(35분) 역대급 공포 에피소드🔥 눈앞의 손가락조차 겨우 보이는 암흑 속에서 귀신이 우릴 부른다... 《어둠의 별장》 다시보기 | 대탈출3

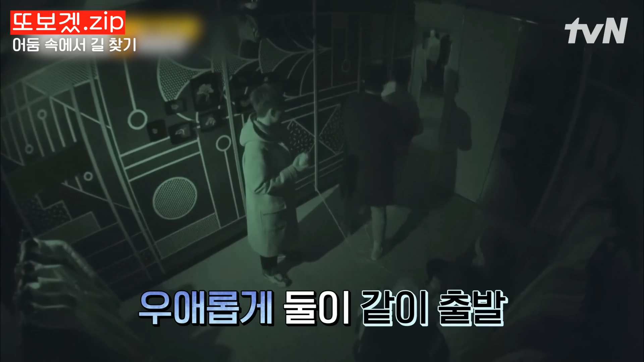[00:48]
그럼 둘이 아, 오케이, 오케이. 또 같이 가서 줄 잡았지? 줄어 있어요? 줄 잡았어요. 근데 뭔가 있는데 뭔가가 왼쪽에 있어요. 어? 있어요? 왼쪽에 있는 거 같아. 어, 이거 왼쪽에 뭐 있어.
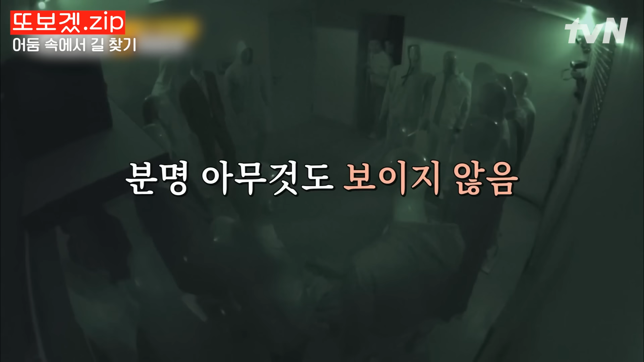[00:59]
형체가. 어, 닭사도다. 어, 하지 마죠. 어, 막 지금 이상해 기분. 누가 그, 그러면 니는 누가 누구한테 잡으면 그냥 형한테 이렇게 하고 있을게. 아니 그러니까 니는 니는 왼쪽 거 살 펼쳐 있잖아. 형 같이 가야죠. 아니 근데 너 왼쪽으로 살 펼 아니 살, 같이 하는 게 이거.
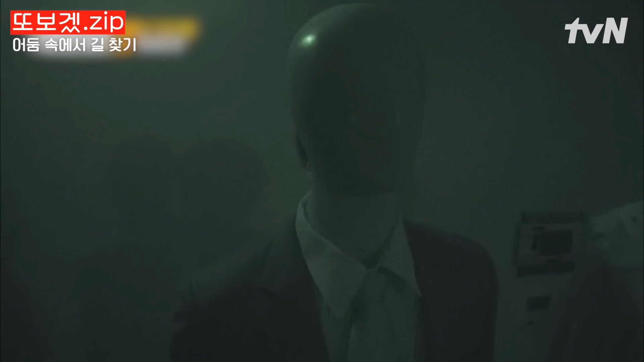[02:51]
마네킹 아니라고? 아니 맞는 거 같아. 뭐 움직이는 거 같아. 아, 움직임 있는 거 같아. 아 네 저건 게 아니네. 진짜 제발. 아니야 마네킹인데? 또 보세요. 마네킹인데요? 아니 잠깐만요 쌤. 아 쌤. 와 진짜 장난 아닌데?
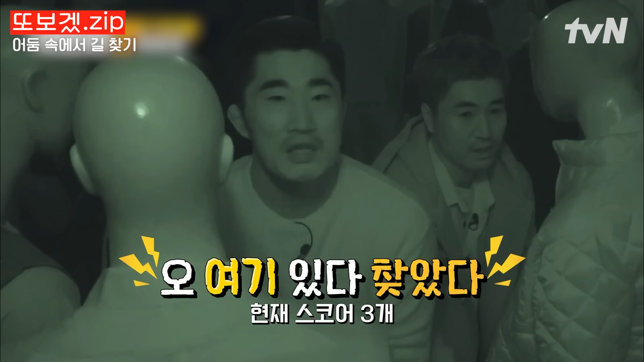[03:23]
어 여기 있다 찾았다. 찾았어? 어 하나 찾았다. 어 찾았다. 여기 또 있다. 어 어디가? 찾아, 맞네. 있네 다 있어. 찾았어? 와 찾았어. 아, 오케이. 어 뒷주머니 뒷주머니도 다 제일 어려운 데다 끝까지 포기하지 마라. 어 왜 있어? 찾았다. 어 형 나 찾았다. 여기 또 하나 있다. 마네킹마다 하나씩 다 있다 보면 된다. 다 있어. 어 여긴 없는데. 와 들어갈게요. 들어오세요. 오 아 형 아 너무 무서워.
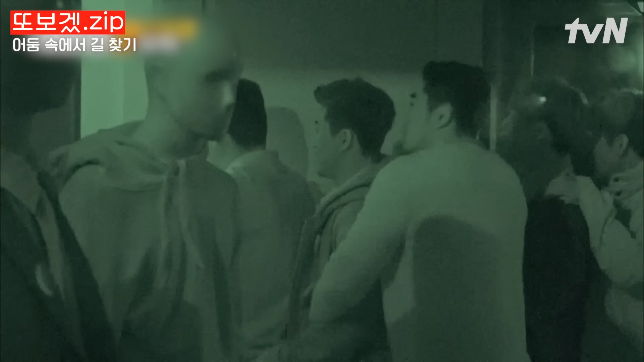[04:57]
조심해요. 계단이 있을 수도 있어요. 아니야, 계단 없었어. 쭉 계단인데. 여기 뭐 암호가 있다. 상해 문자 있다. 상해 문자. 오른쪽 우리가 봤던 그때 잠깐만, 우리 챙겼나 퍼즐? 어, 첫 번째 그 상해 문자 여기 있다.
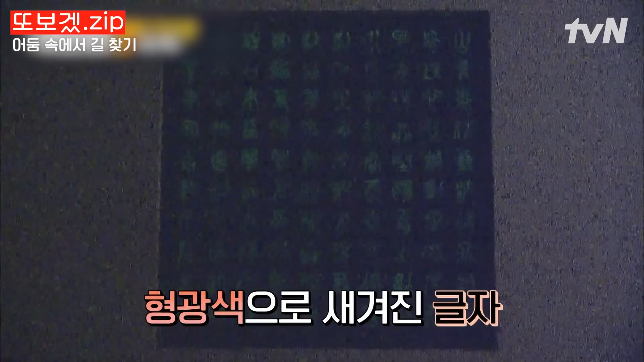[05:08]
여기 아까 그 모양이 하나가 퍼즐 있는 거 아니야? 아, 그렇죠. 그럴 것 같아요. 그걸 눌러야 되나? 어, 그러니까 내가 봐서 그 같아. 근데 아까 아, 저 찾았어.
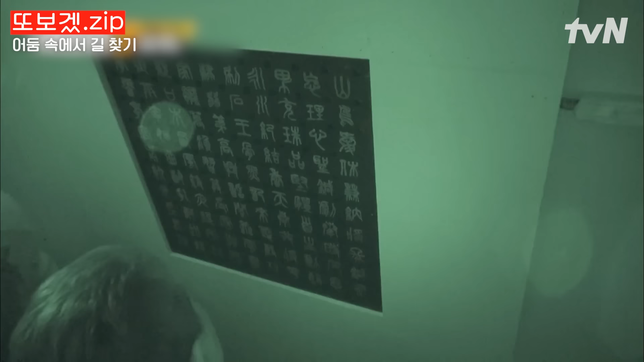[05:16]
어, 가운데를 우리 그냥 예상을 해서 이거였는데.
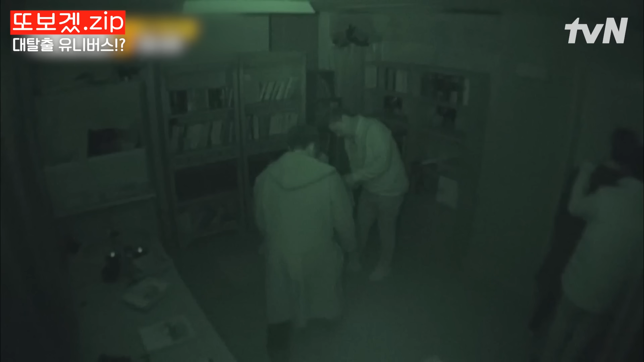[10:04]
오, 너무 안 보인다. 여기 바로 계단 있었는데 조심해야 돼. 잠깐만. 왜? 문 닫아줘. 왜? 바닥에 뭐 떠 있네. 어? 어, 뭐야?
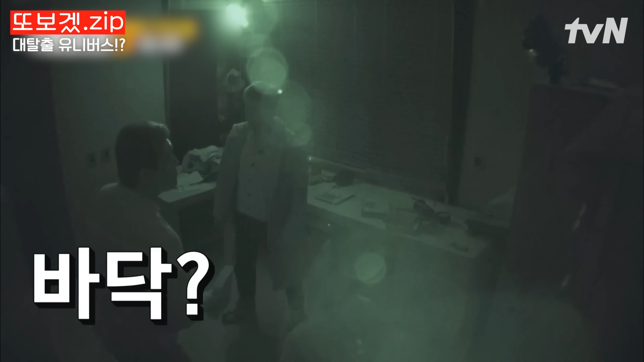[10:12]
어? 어? 보여, 보여? 이거 구름 문자네, 구름 문자.
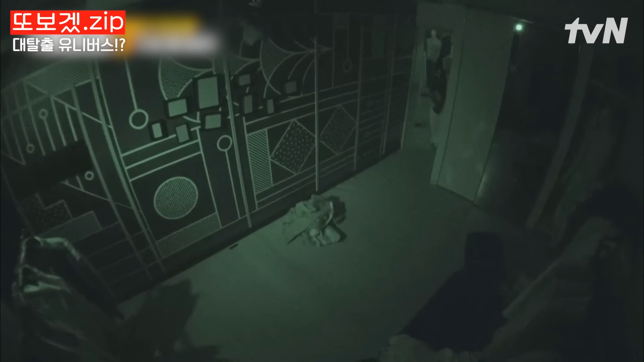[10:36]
벽. 열려 있어? 네, 열려 있어. 바닥? 열려 있어. 닫아, 여기.
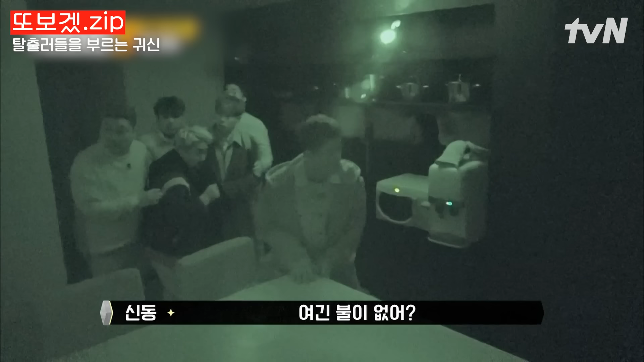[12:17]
어 냉장고 열어볼까? 어, 냉장. 어.
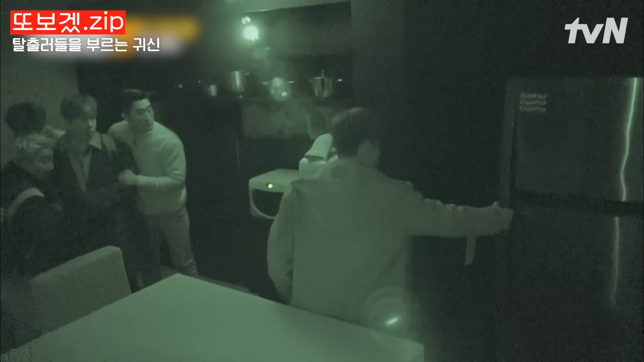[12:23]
그것도 빚이다, 그것도 빚이다.
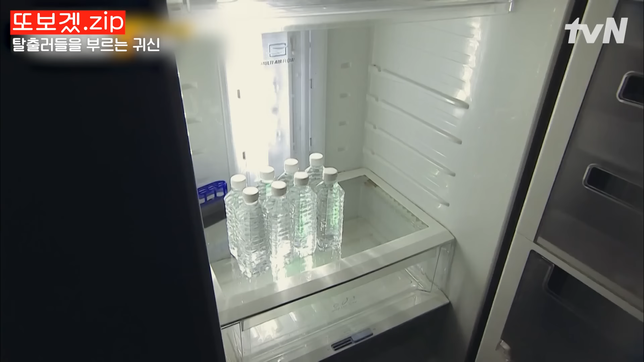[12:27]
와, 그래, 살겠다, 야. 열어놔야겠다.
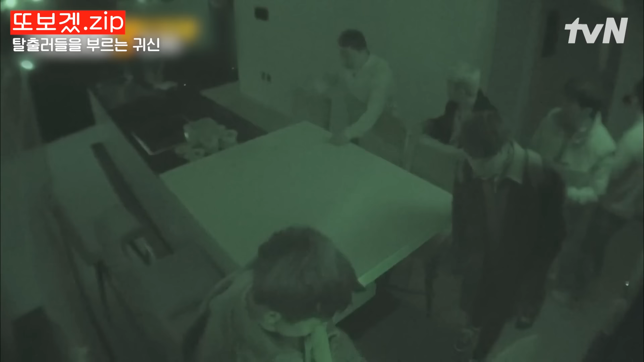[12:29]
어, 목말라. 어, 그거 뭐야? 그거 어? 뭐야? 그거 어? 뭐야? 자석이네. 자석 왜 있어?
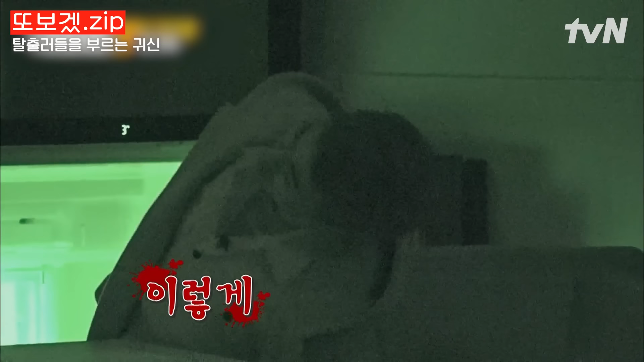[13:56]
아. 이렇게 하고 있었어. 아. 저기 계단에.